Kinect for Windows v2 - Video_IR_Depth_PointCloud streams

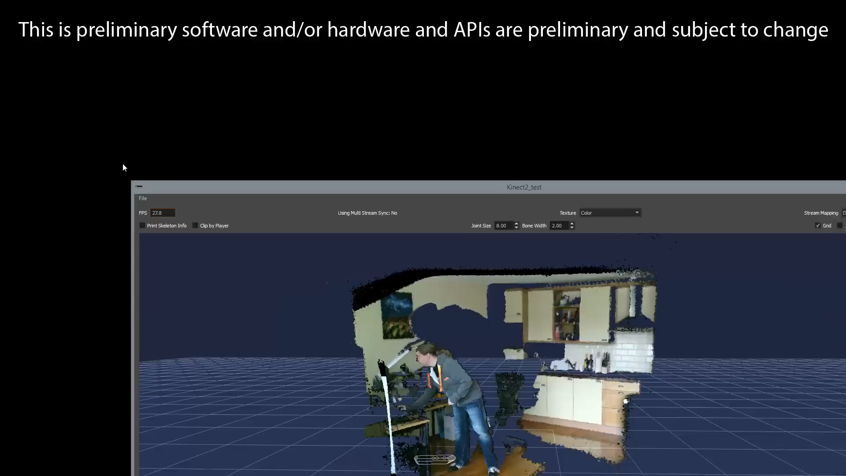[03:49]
And this is a visualization of that.
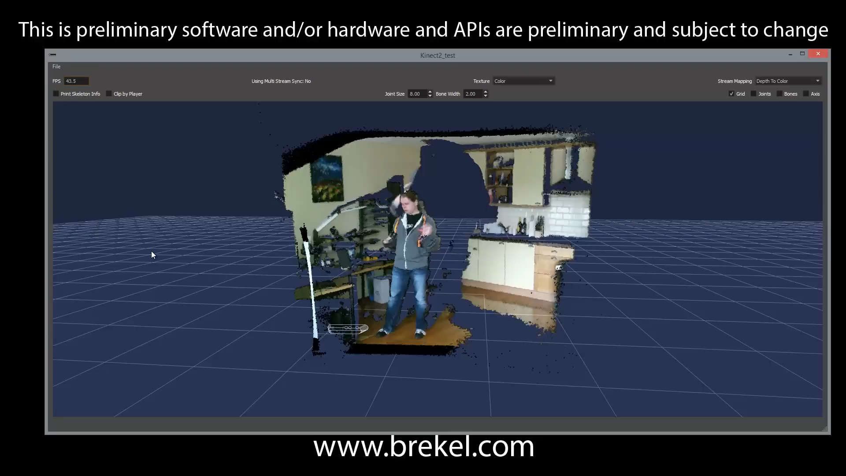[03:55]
So I still have some work to do with mapping the color to the depth. But as you can see,
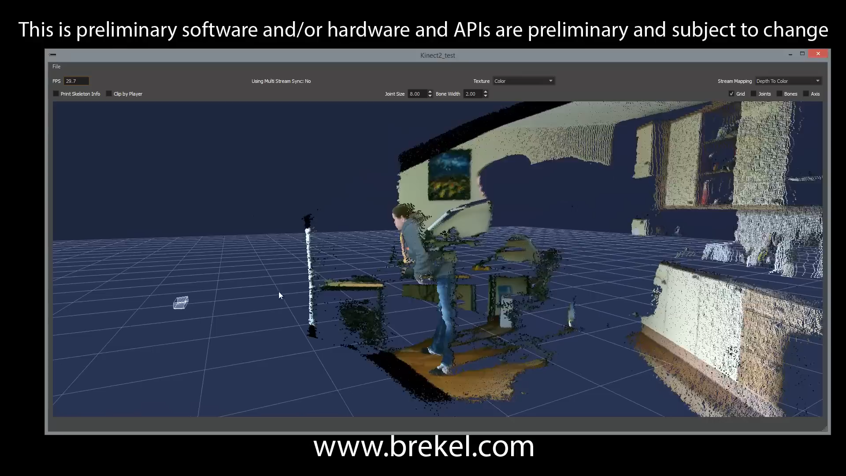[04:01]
this is the full point cloud with the nice fidelity of the new depth sensor. And let me just orbit it around a little bit.
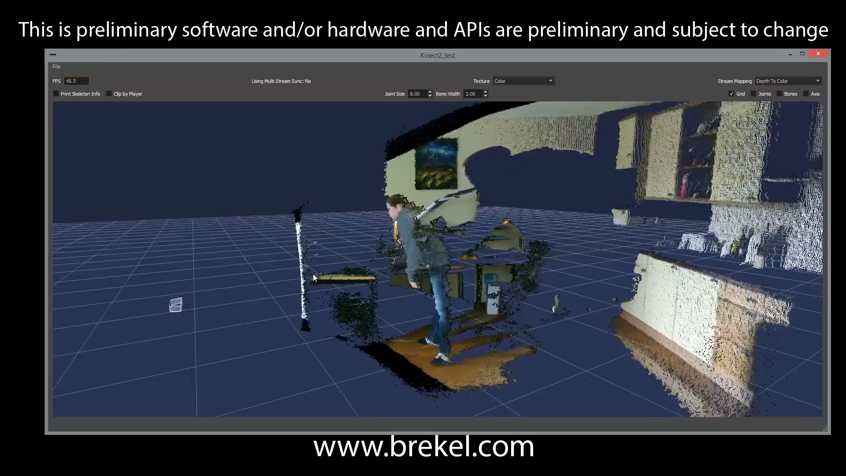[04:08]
And there you go. That's a view of the new Kinect.